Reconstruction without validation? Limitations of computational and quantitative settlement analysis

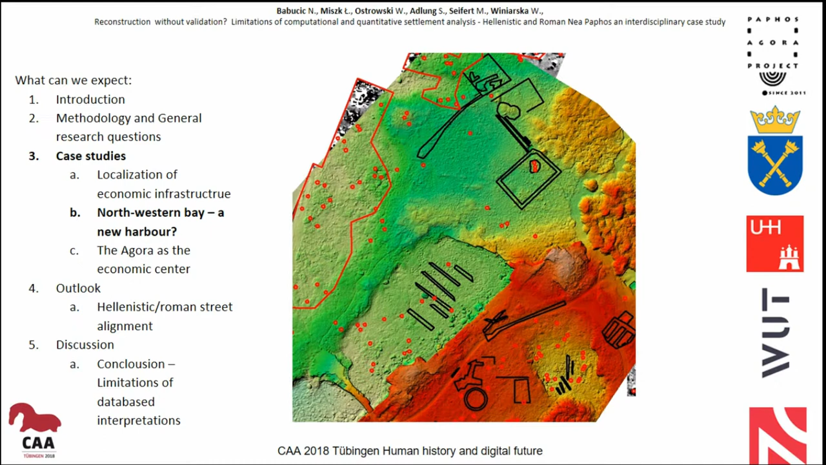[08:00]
In both sections, ancient findings were initially uncovered but don't actually match the assumed walls but foundations covered by a thick layer of pottery.
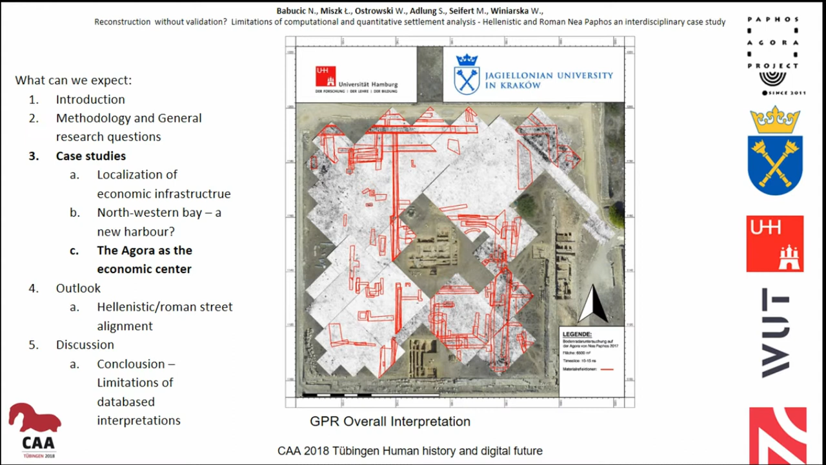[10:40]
At last, a prominent structure, probably a wall, lies north-south direction in the middle of the Agora and is interpreted by the colleagues as a possible predecessor of the later marketplace.
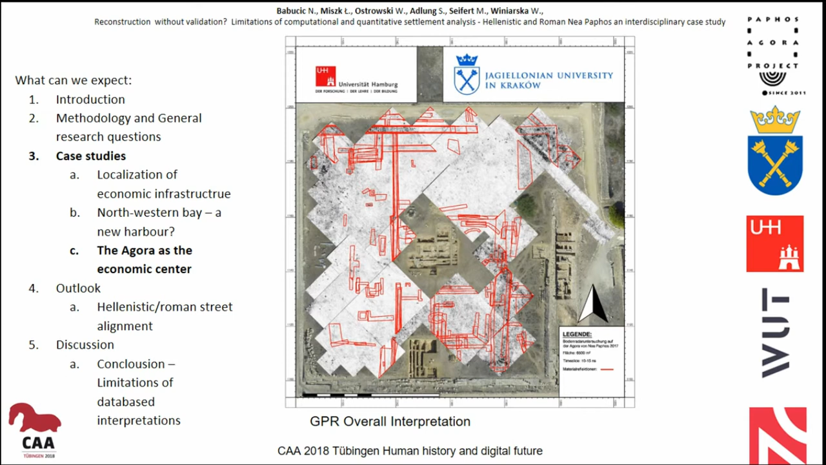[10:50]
The ground radar provided far more differentiated results on the Agora than the magnetic survey. Still, nonetheless, one problem remains. The foundations and walls uncovered during the excavations can be assigned to different areas, although they are partly at the same height level.
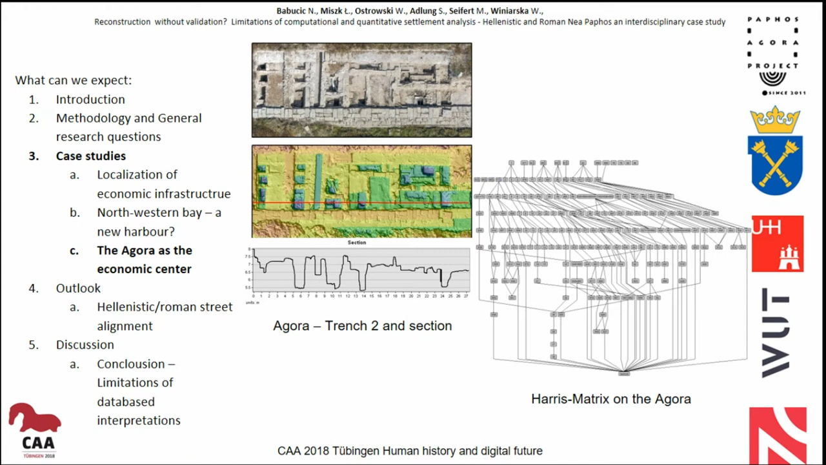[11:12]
In our case, despite the more feasible prospection of the GPR, a precise assignment of the findings without digging remains inaccurate.